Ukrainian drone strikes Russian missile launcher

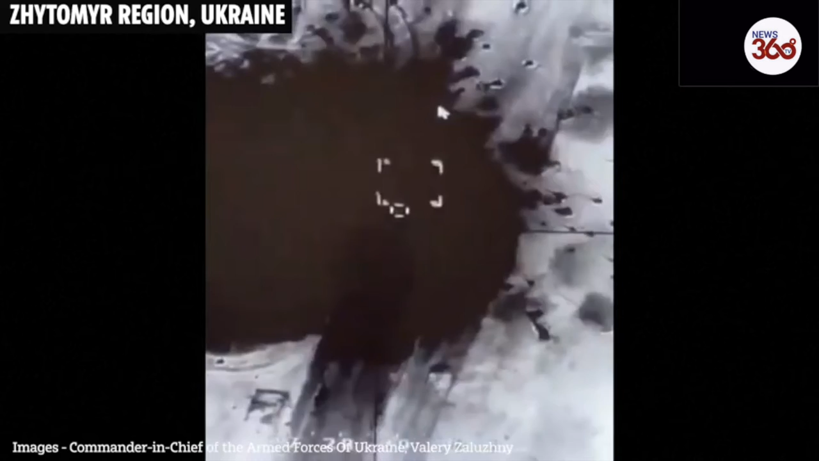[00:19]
Два человека. Чудово. Там что-то все лежат вокруг. Да, наверное. Все полегали.
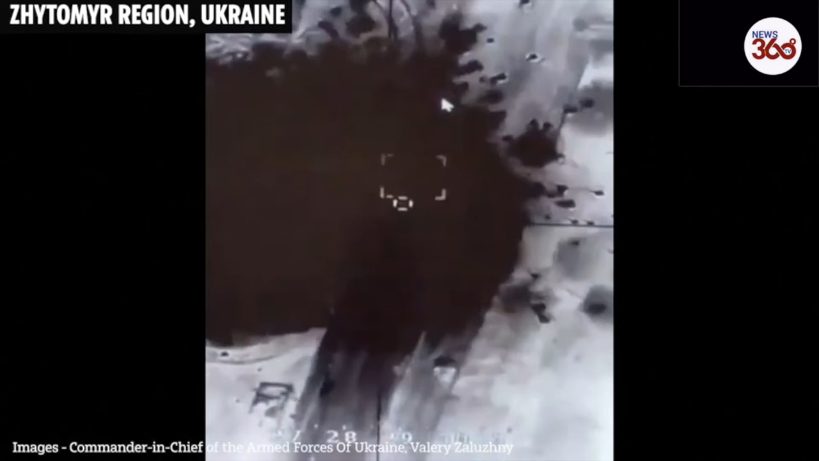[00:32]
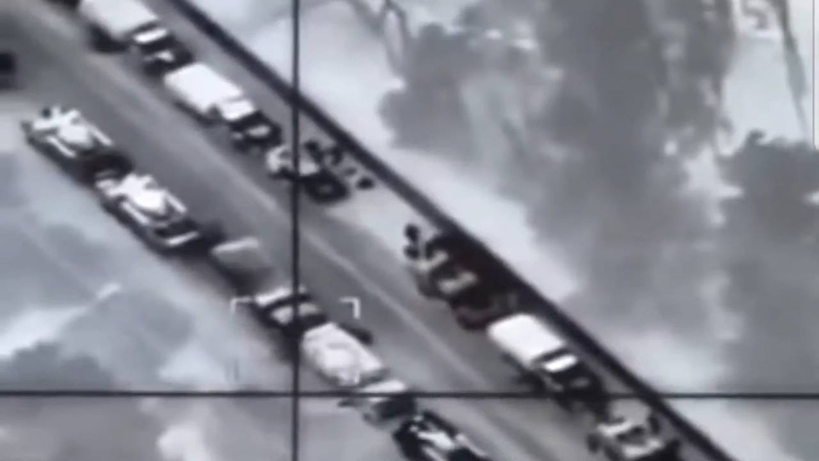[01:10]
Не же запустил, чи не? Да, сошла уже, да. Маленько.
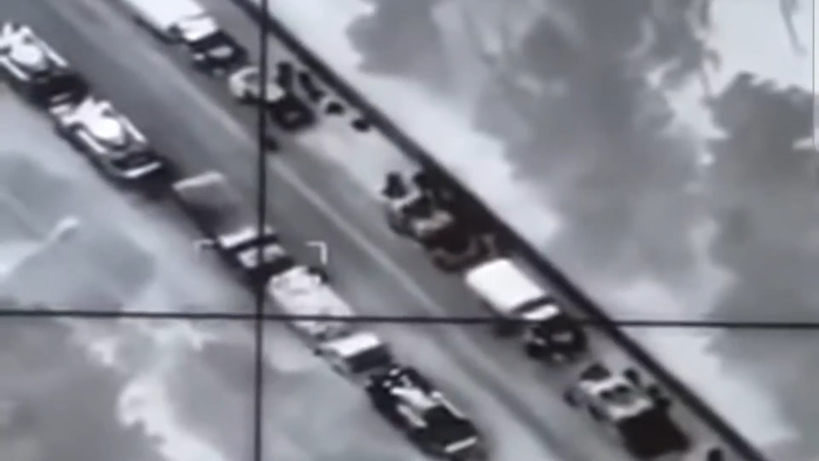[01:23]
Может, размотает там чешу? Блять, я не вижу. Остальное все только. Ну, пора. Не томи. Вот они как раз.
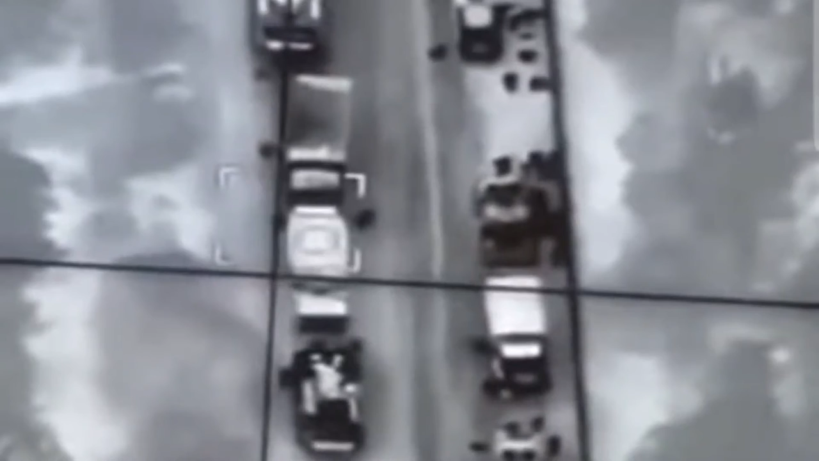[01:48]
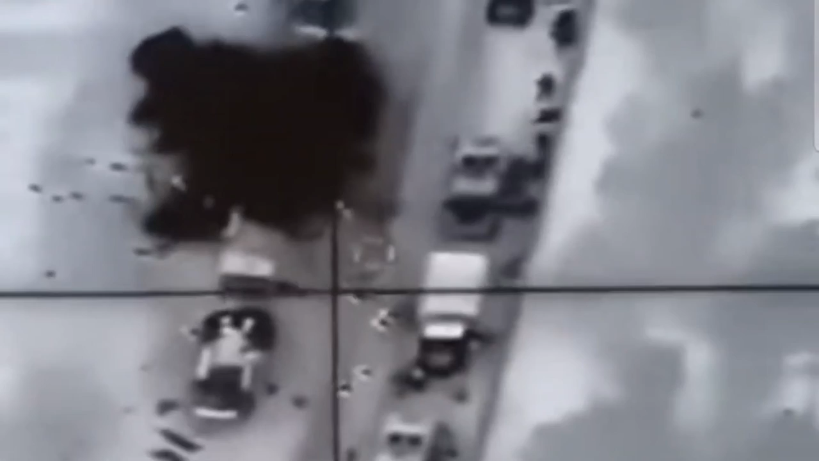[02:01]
Два человека. Чудово. Там что-то все лежат вокруг. Да, наверное. И все полегали. Ну, кто мог бы надо было помочь. Ну, заходи быстрее.
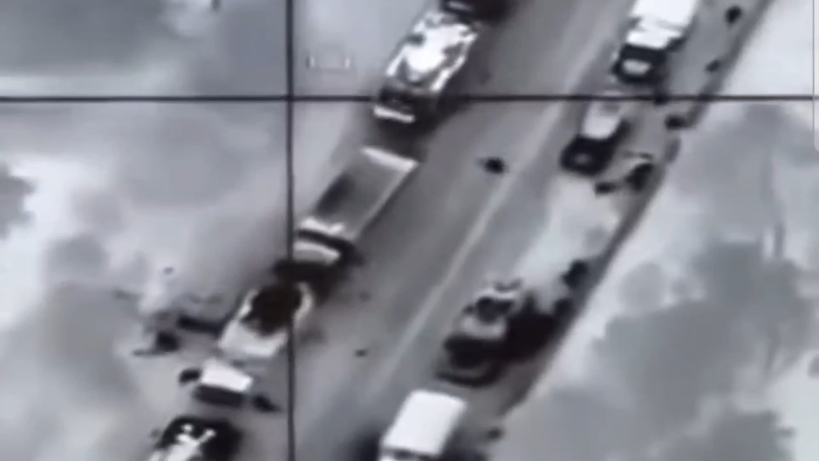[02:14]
Там было осень. Там уже нечем, да? Это или есть еще? Еще не ракеты.
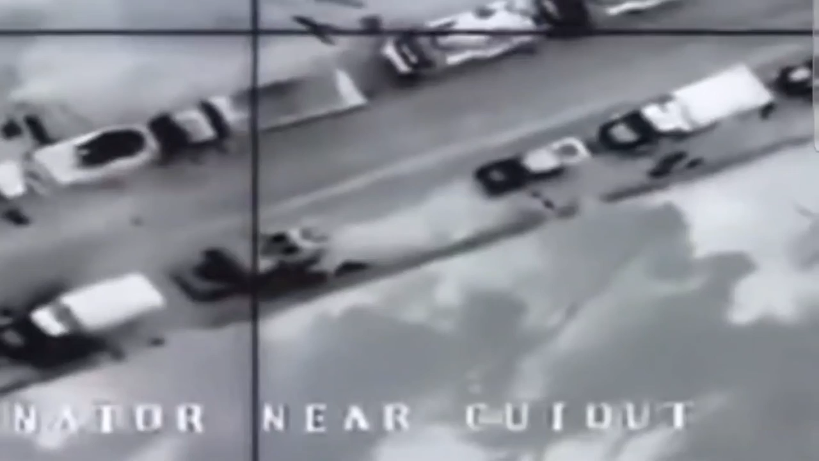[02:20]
Нема, да. А ну, посветите туда, где буки, по букам отработали.
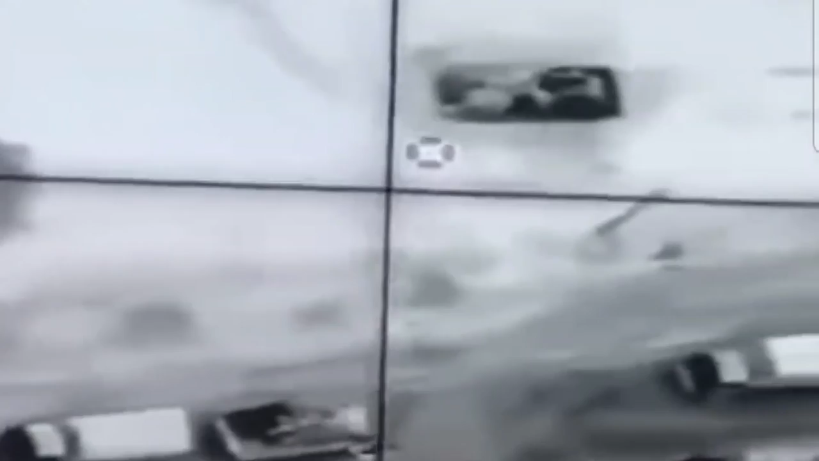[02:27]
Все у него? Послушай. Ой, хорошо.
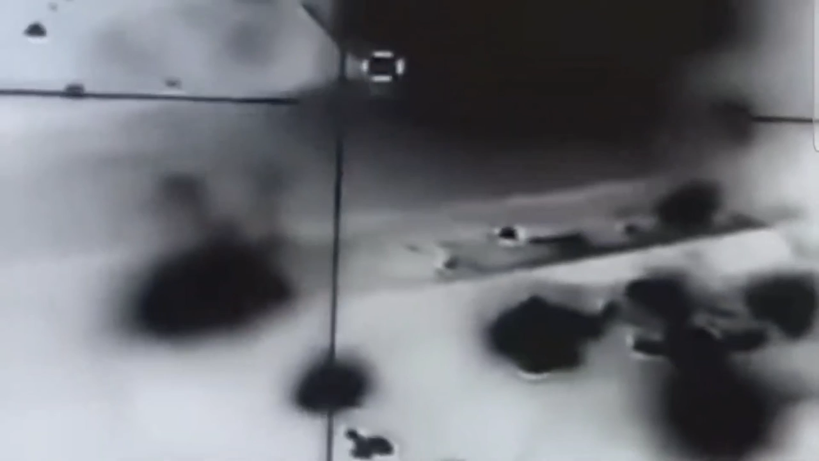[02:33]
Вот тут хорошо, да. Тут... Один живой остался. Это не бук. Не? Вот, вот то поехало что-то оно, туда на.
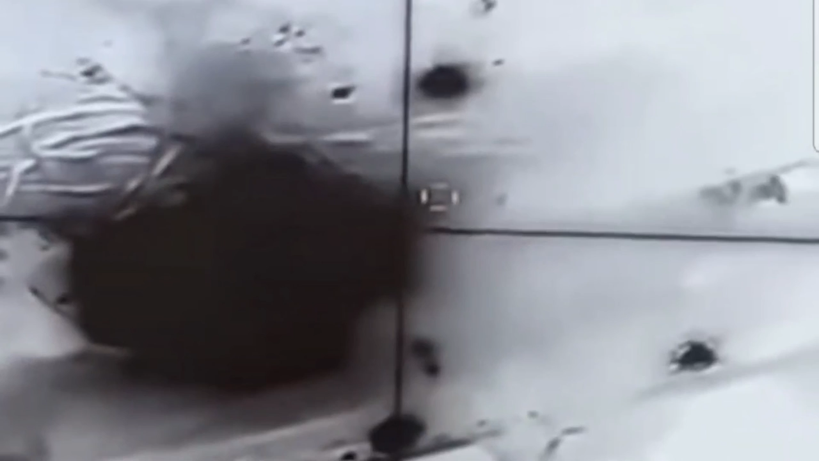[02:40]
Вот это вот. Вот. На Москву, по буку. Надо было ее наблюдать. А, вот тут бук, что вверху тоже сдетонировал, да? Да. А ну. Не, он въехал, он там. Наверх. Послушай. Ты можешь?